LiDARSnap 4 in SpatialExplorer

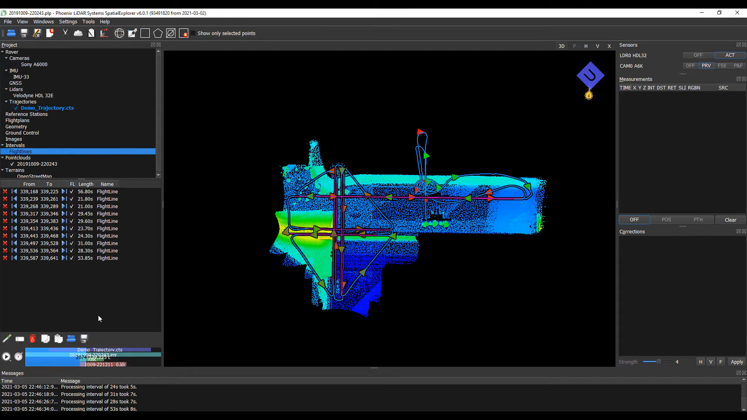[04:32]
Now that we have our point cloud created, I'm going to go ahead and zoom in and
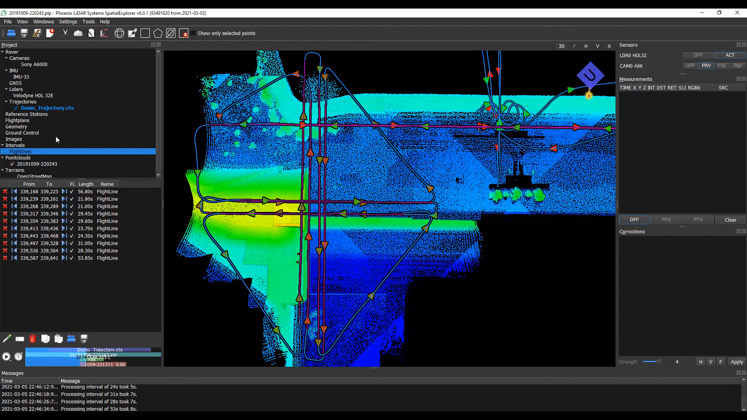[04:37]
I'm going to remove this trajectory from visual just so we can see a little bit better.
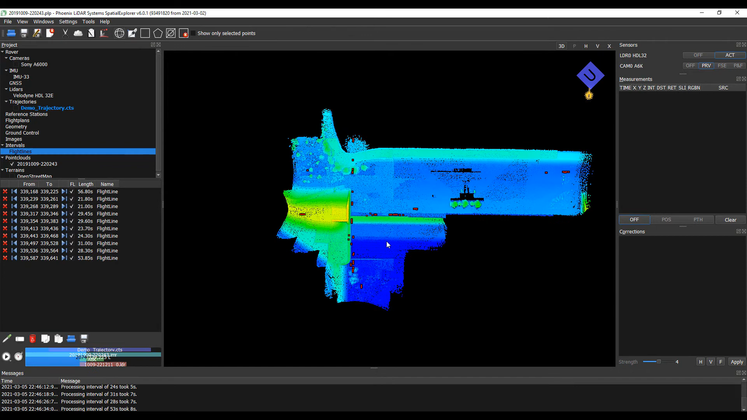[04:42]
And I'm going to go ahead and drop a second view so we can make a cross section here to take a peek at our data. And you can see that we have quite an uncalibrated, un-boresighted system. But let's go ahead and change that. And in our point clouds, before we get into this, to update attributes from the point cloud to ensure that our various attributes have proper histograms for visualization, let's go ahead and update attributes.
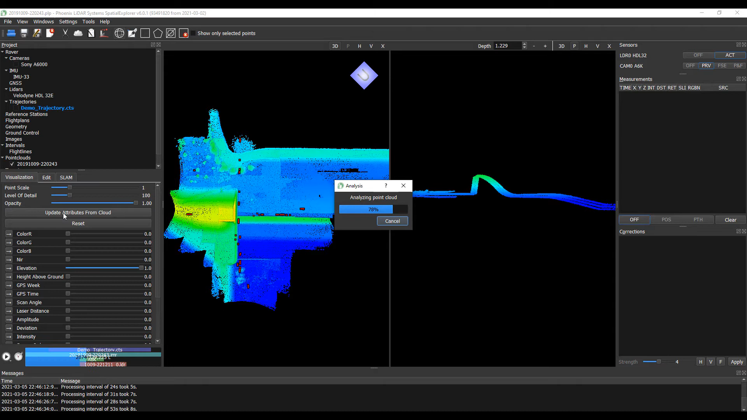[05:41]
And this will be what we are as follows.
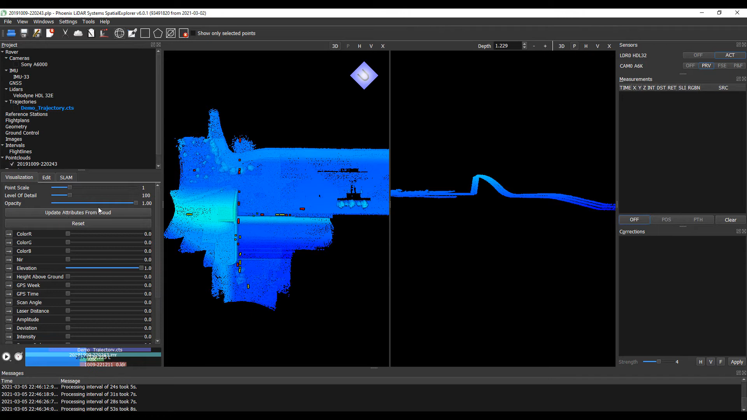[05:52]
all right now we are ready to do lidar snap and calibrate our point cloud so let's go ahead and go to our point cloud in the edit tab we're going to run down to
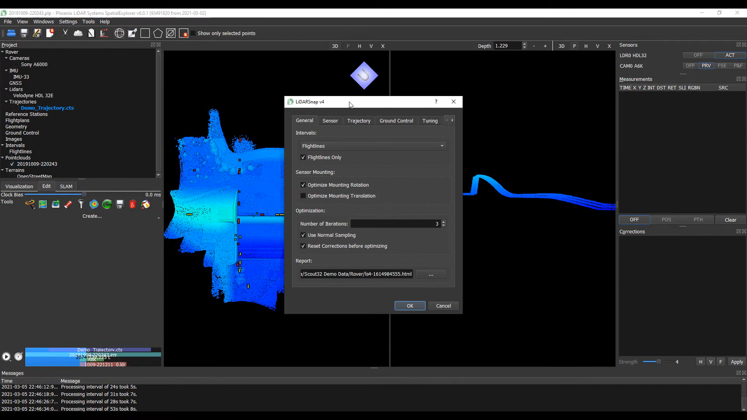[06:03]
lidar snap 4 and here as we mentioned before most parameters are optimized for the majority of situations so we're going to be using the optimization of rotation as our translations are already precisely measured it'll allow it to use three iterations and to default everything else and the intrinsics that we're going to be correcting our scan angle and tilt angle offsets for the system our trajectory we're going to
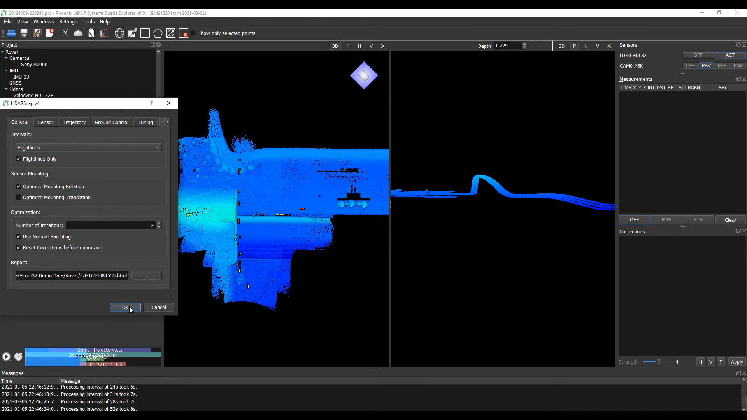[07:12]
and if we had ground control for this situation we could input that and utilize it in our reporting but for now we're just going to let lidar snap do its thing
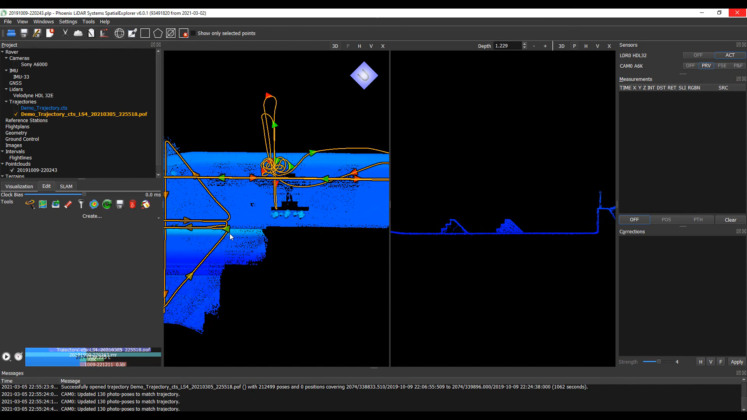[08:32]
If we display this by, instead of elevation, let's go GPS time. With the beginning of our flight being blue and the end being red, everything in between, you can see this cloud is very nicely aligned throughout all of its flight lines.
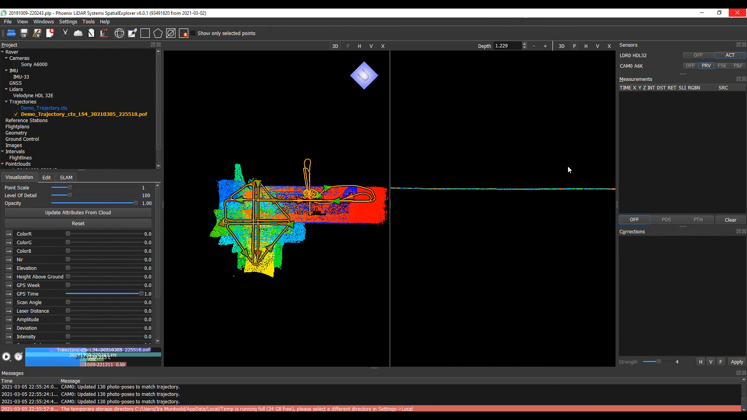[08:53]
If we close this and turn off
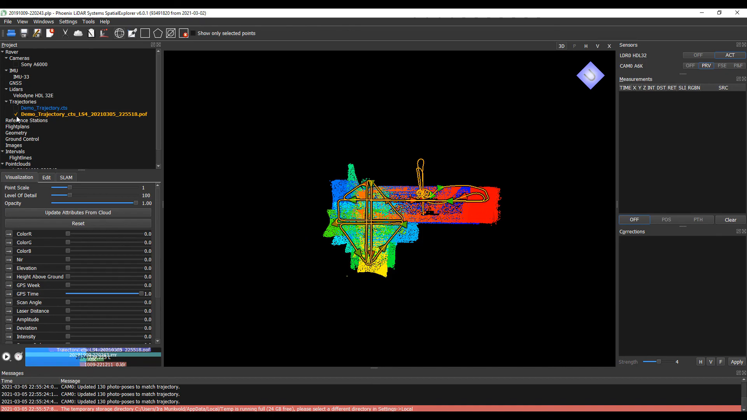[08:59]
our newly populated optimized trajectory,
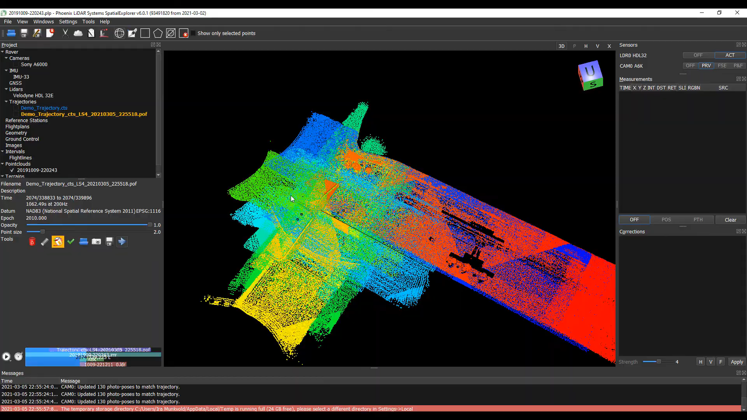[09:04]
you can see that this cloud looks very nice and ready for all the next steps of Spatial Explorer 6 modules.